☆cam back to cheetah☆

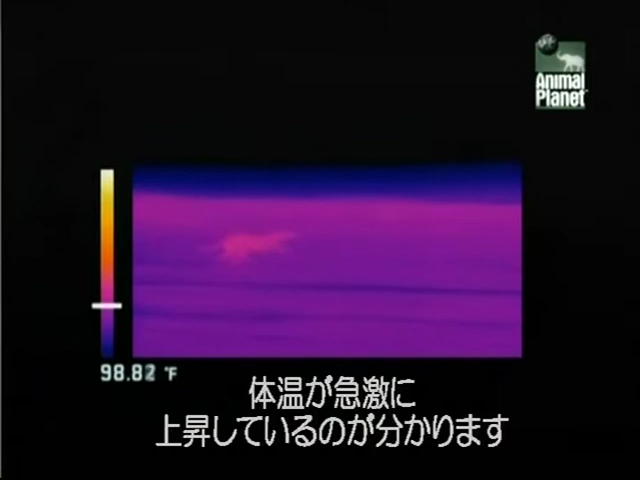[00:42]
As the cheetah hits top gear, a heat-sensitive camera reveals how its body temperature quickly climbs to near lethal levels.